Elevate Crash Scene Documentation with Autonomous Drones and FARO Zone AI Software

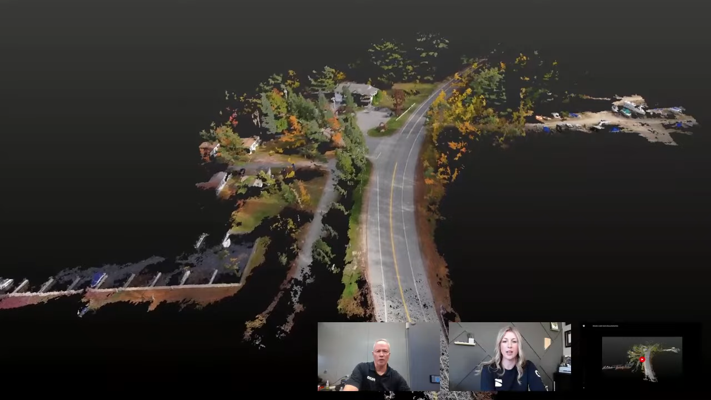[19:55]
And I'll just add to that rest. Cause I have your report pulled up here.
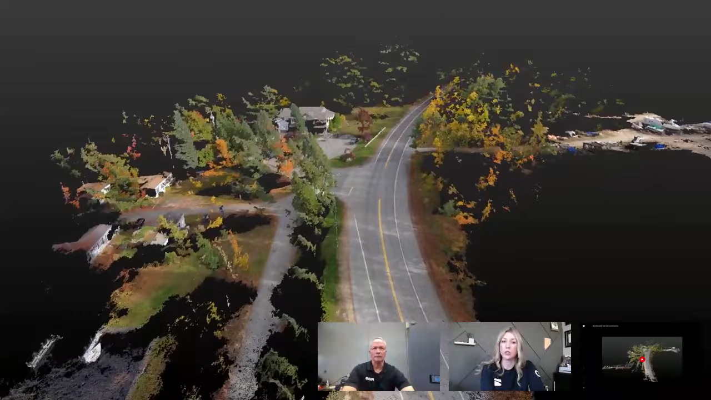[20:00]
Um, those 56 photos only took four minutes of flight time. So about four minutes to capture what's looks like 67,000 square feet of space that you captured there.
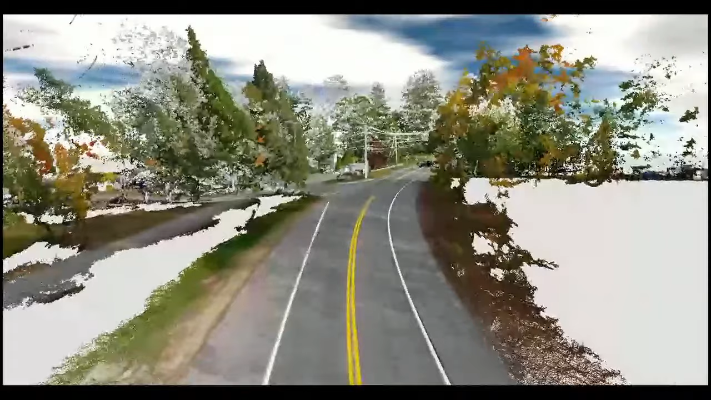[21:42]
So this is using the photo points tool, um, and then combining the, the police data set with the drone data set.
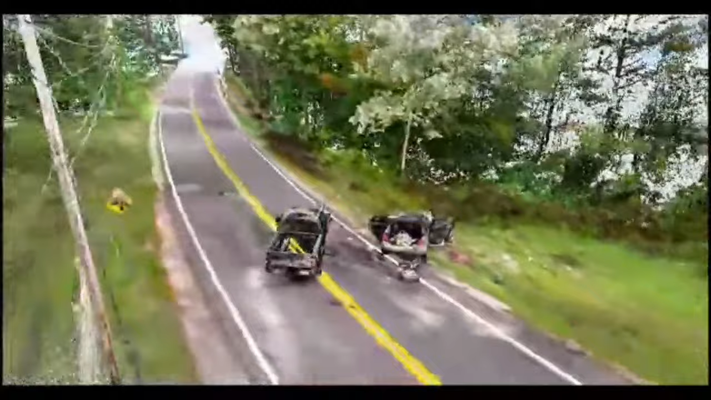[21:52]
Um, a little hard to see where, where those, where that connection is made. And I guess that's a good thing, right?
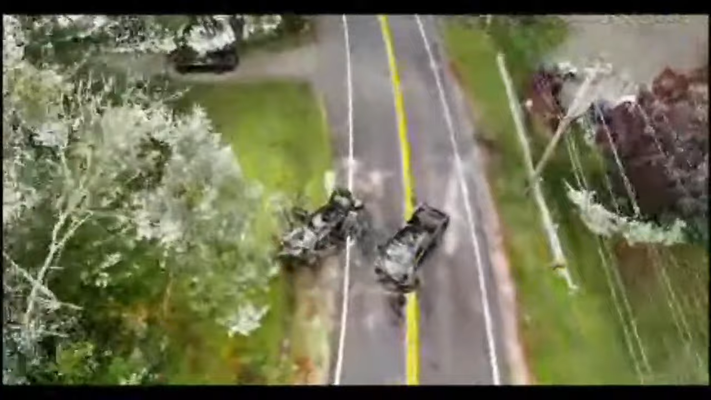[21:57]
So it's difficult to see where the two emerged together, not a great quality video,
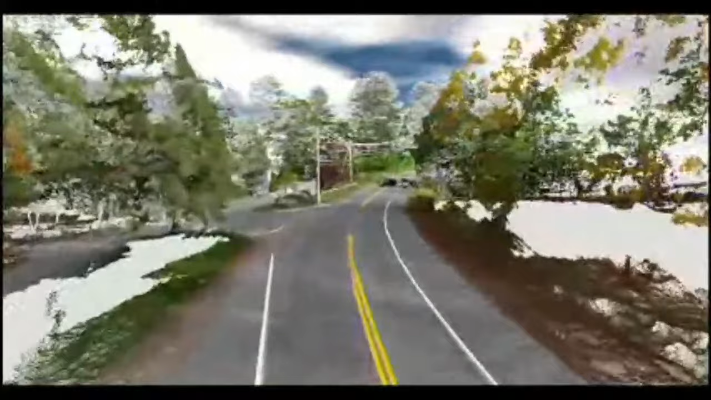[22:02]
but, um, where those are merged together is very difficult for you to see, meaning that the data was really, really tight.
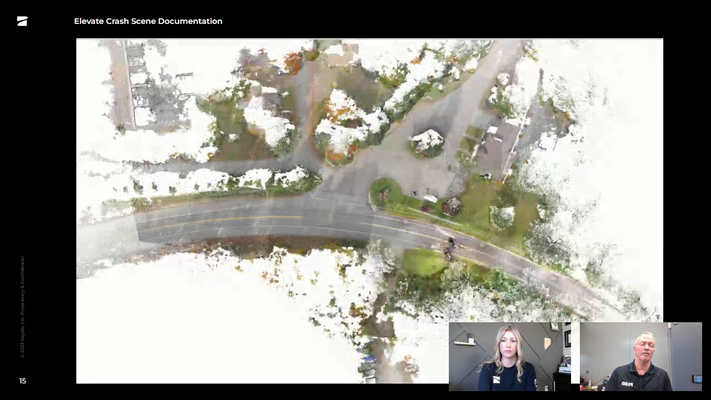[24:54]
But, um, there are just times when it's not, it's not practical to get that laser scanner in a place that's high enough to see things from above. And that's where the drone really shines. Um, so I, I, I preach the, you know, it's the benefit of having both tools in the toolbox, one for capturing things from high above, um, filling in say rooftops and areas that the drone, that the scanner cannot see and vice versa. You mentioned it earlier on in the presentation that the use of, of scanners drones inside is not always practical. Um, and then that's where the laser scanner shines as far as doing a very, very, um, high resolution measurements, uh, great accuracy inside smaller spaces.
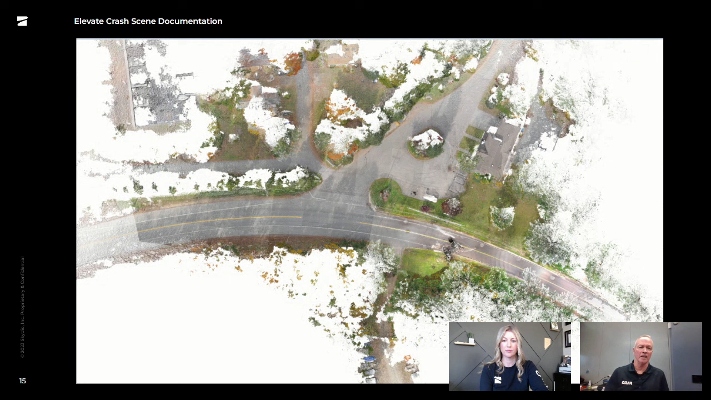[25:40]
This is a, an overview, uh, actually not a, well, it's an overview too, but this is an ortho mosaic, um, diagram created from the, the combination of both the police scan data and the drone data. Um, so both point clouds here are visible and merged into one. And this of course was done in the Ferrozone, uh, 3d, uh, expert software. Um, and then, uh, from that, um, you showed earlier on, um, I was able to create a line drawing.